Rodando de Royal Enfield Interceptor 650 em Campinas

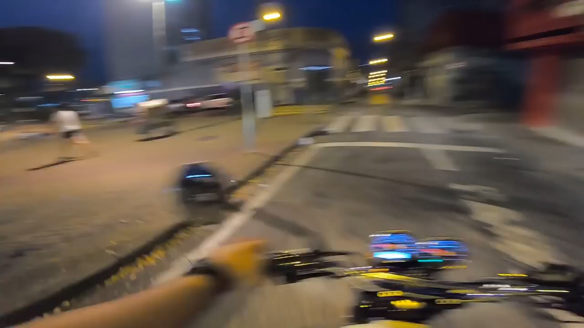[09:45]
ah chegamos pronto chegamos pô legal hein Google mandou mandou bem hein
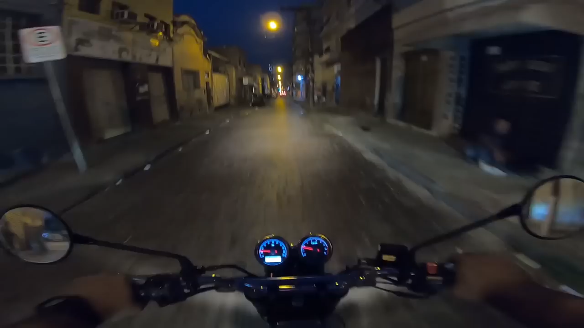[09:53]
a gente está aqui no centro de Campinas é um hotel legal o lugar não é muito bonito mas é um hotel muito bom Euro Suites deixa eu ver se é aqui
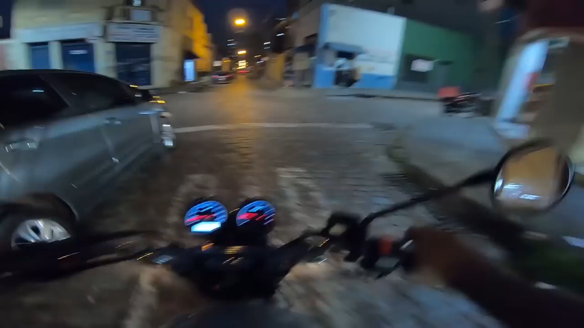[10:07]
pô legal
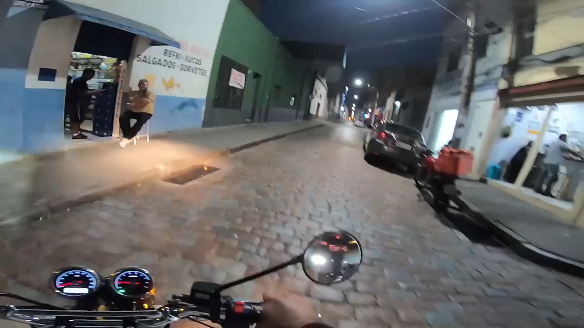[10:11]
não sei se é aqui pô pô e pô
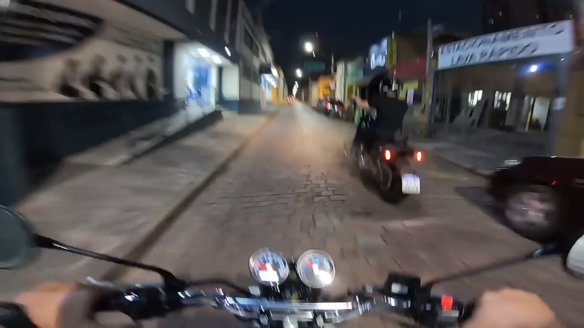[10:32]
pô e Tá mandando virar à direita